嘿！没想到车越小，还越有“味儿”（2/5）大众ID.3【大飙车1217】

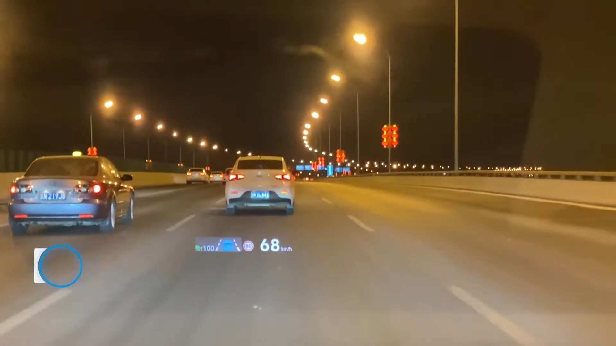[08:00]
对于前面的车还会有相应的标识还挺有意思的实用性还是比较强的